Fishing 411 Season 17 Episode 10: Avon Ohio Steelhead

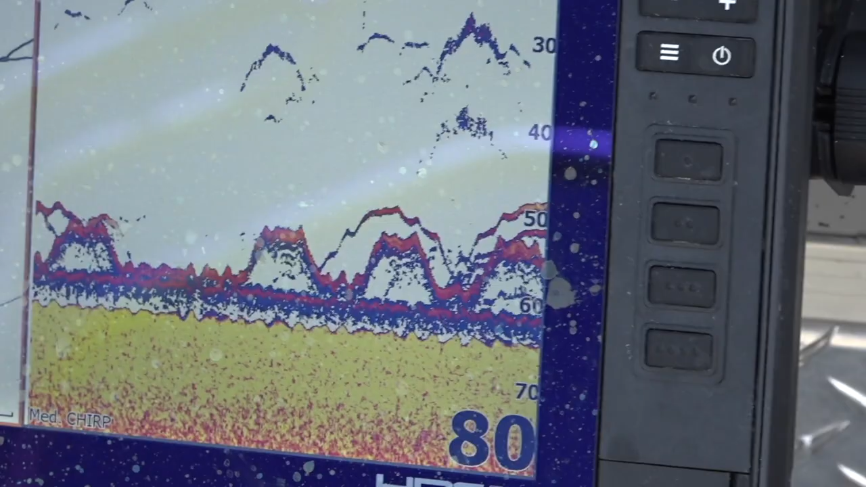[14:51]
So at the back of the boat, we're looking at the information we need from sonar. We don't have to constantly look up to the helm to do that. So we've got sonar here. Come around to our other rigger.
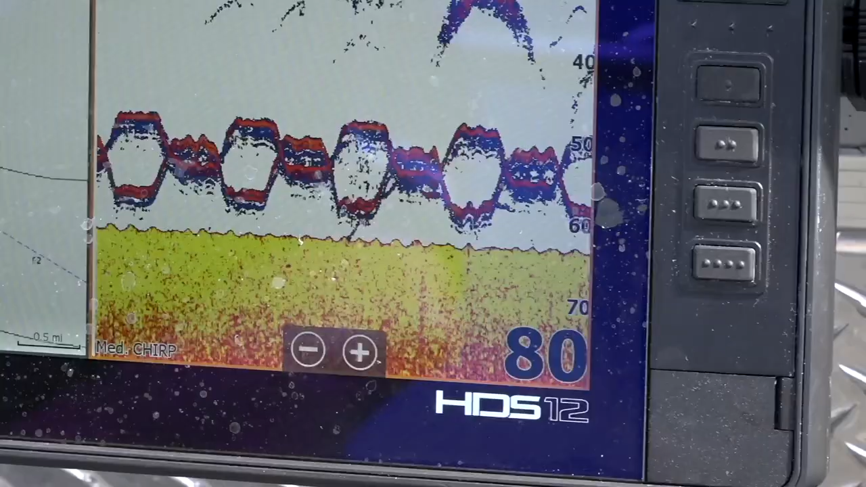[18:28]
And we're going through and we're marking a lot of fish, but they're just simply not biting.
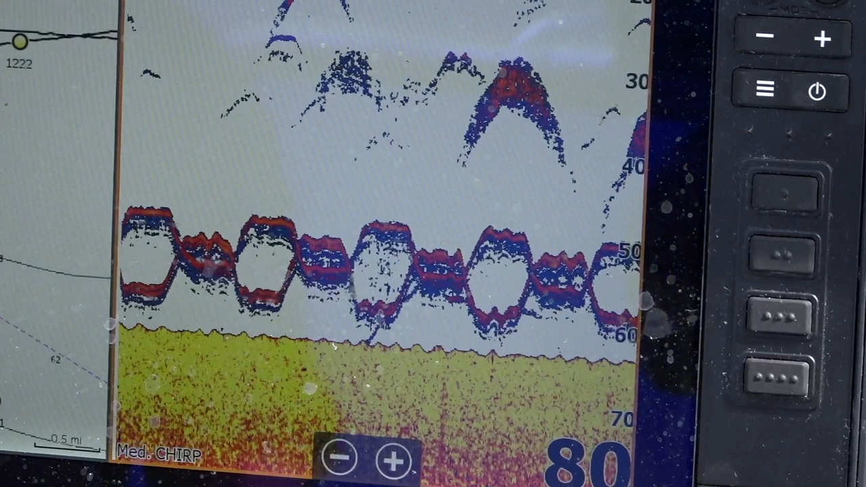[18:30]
Now, since I've gone through this cycle mode, what you're doing is you're pulling that spoon away from these fish that are tracking it, that are trailing it behind the boat.